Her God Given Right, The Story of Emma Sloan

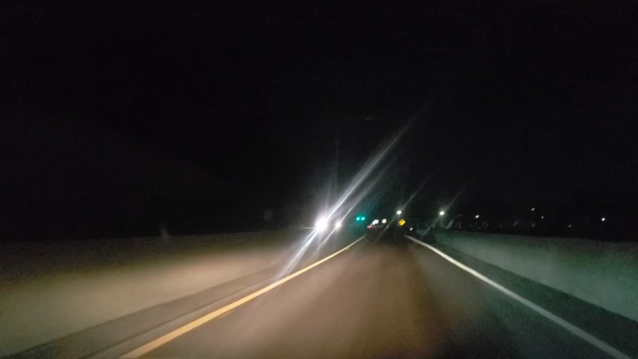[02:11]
And then about, oh,
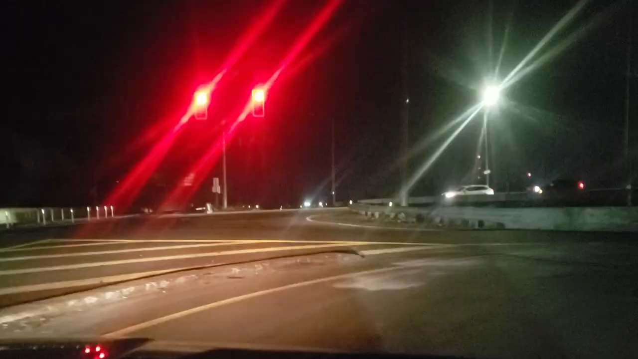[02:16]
maybe a quarter mile up the highway, you'll come to the Ashland Bridge, and this bridge will take you from Lawrence County,